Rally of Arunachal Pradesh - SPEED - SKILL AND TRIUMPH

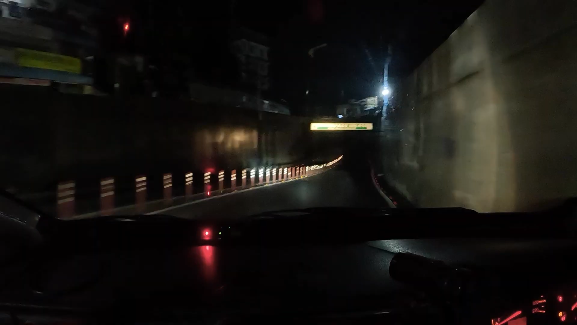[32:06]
The super special stage became a
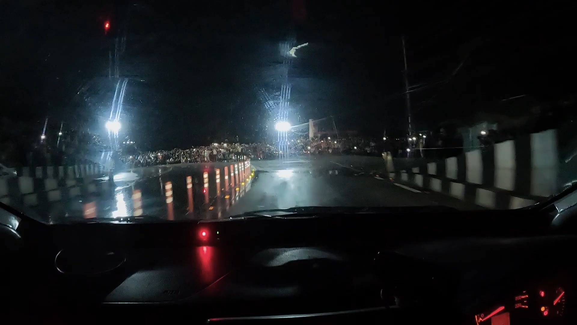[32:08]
supremely special stage right under the night sky,